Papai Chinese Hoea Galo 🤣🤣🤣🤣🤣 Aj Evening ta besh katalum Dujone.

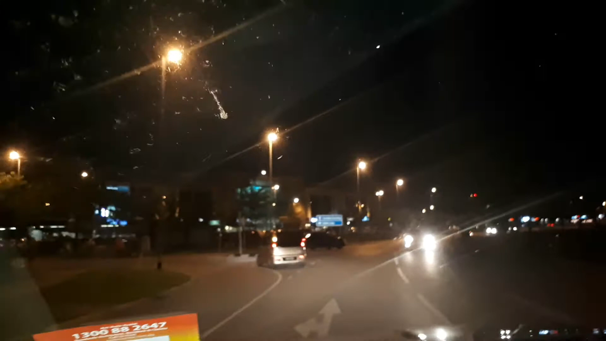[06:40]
সারাদিন কোনো মানুষজন নেই, শুধু গাড়ি ঘোড়া। সারাদিন দেখে মনে হয় যেন এখানে সবসময় লকডাউন।